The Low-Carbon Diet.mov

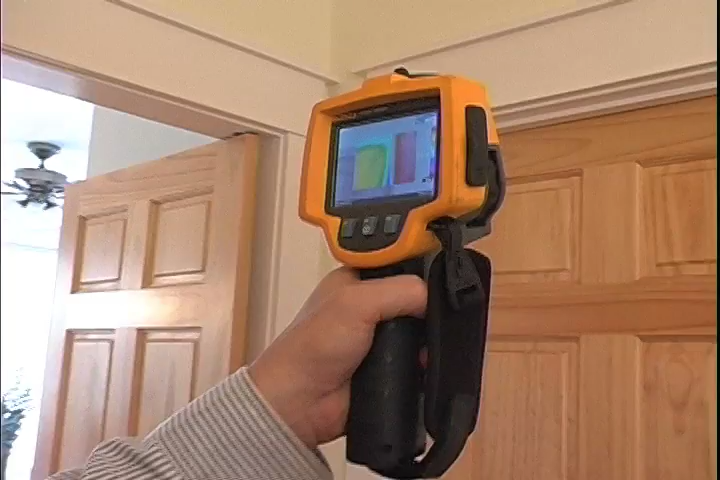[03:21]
And you can see the cold air coming in all around.
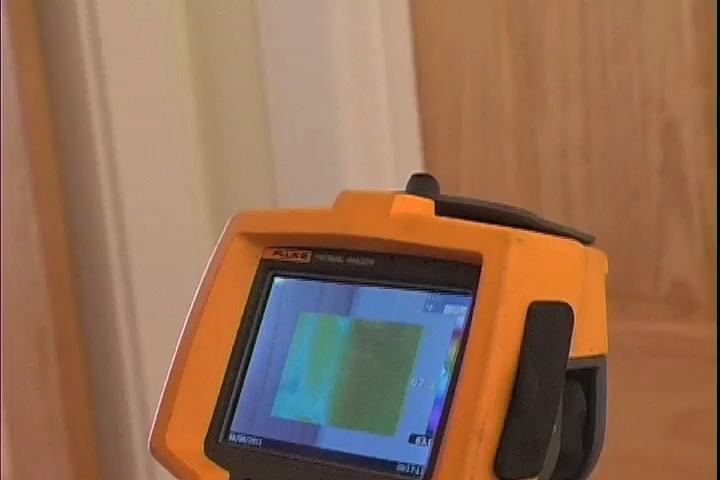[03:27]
And under because you've got absolutely nothing. Let's see. Keep going down here.
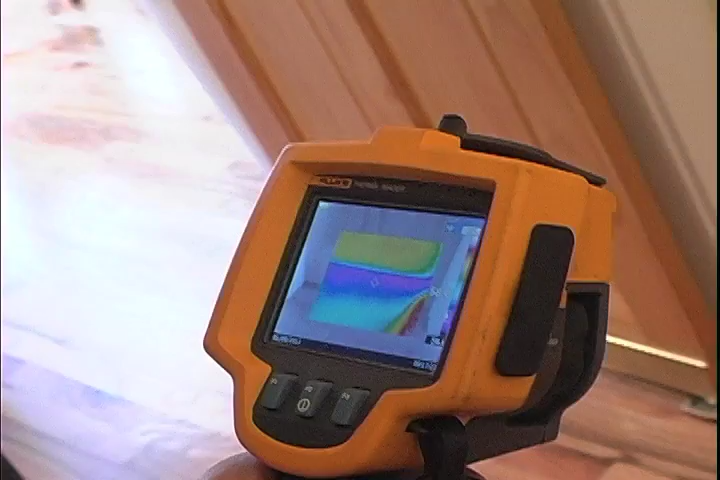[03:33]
You can see all that cold air coming in. That's a real inexpensive and easy way to increase your efficiency.